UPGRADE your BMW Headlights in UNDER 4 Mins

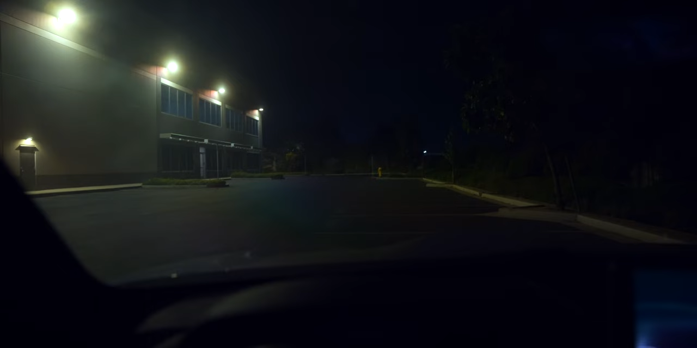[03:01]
Although the LEDs didn't go farther, it does appear to be brighter in the same area with a slightly wider spread.